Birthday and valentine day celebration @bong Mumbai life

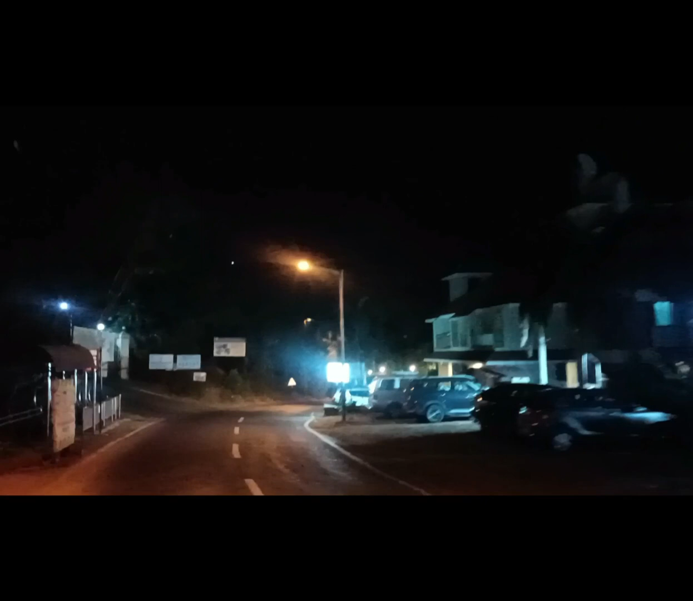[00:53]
उसके बाद बसेस अवेलेबल नहीं रहते।
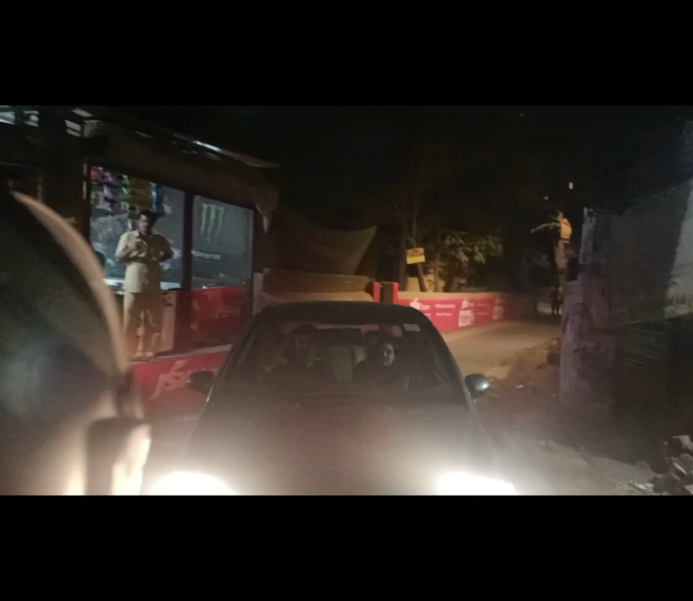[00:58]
एंड ये था गोराई बीच के जो रोड से एंट्री है ना, वहाँ पे से सीधे हम लोग गली में घुसे,
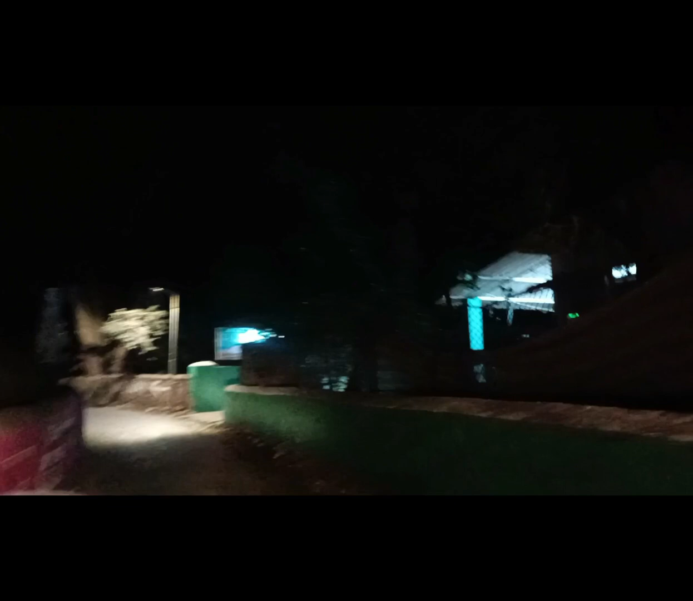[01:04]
क्योंकि बहुत सारे जन हमें पूछ रहे थे आप जो पैराडाइज होटल में गए थे तो उसका
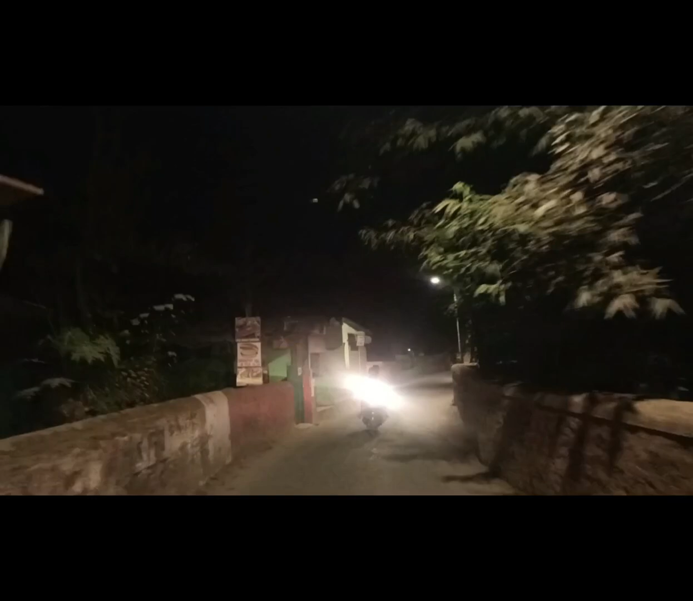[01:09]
लोकेशन कहाँ पे है, कैसे क्या है।
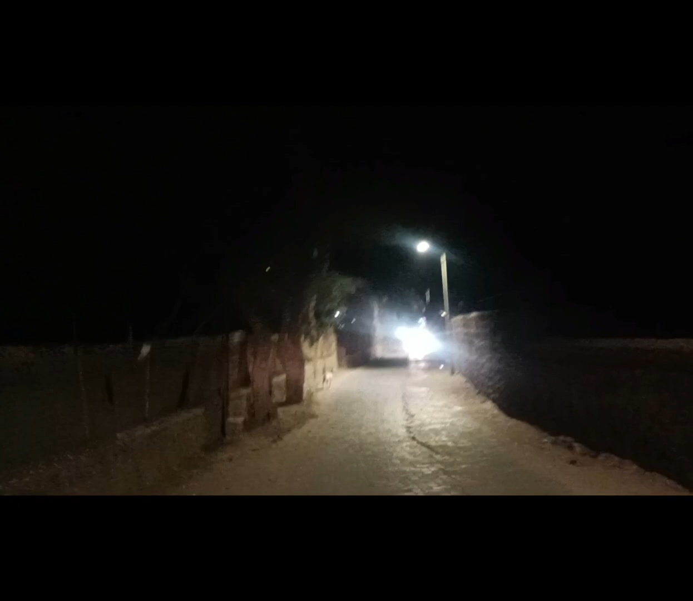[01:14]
सो मैंने सोची इसमें आपको बता दूँ डिटेली आपको कैसे क्या जाना है। सो ये जो गोराई बीच के रोड से जो हम एंट्री लेते हैं,